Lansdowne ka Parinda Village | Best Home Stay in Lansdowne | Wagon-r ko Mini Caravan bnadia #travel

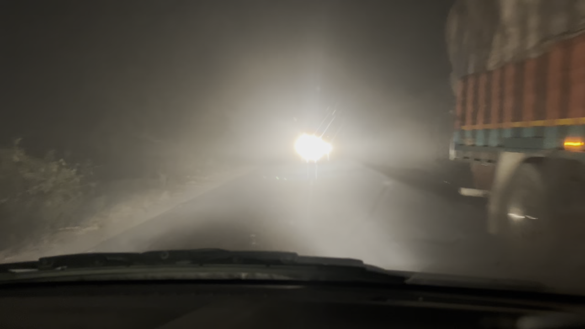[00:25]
हम जा रहे हैं लैंस डाउन, रोड का ये हाल है।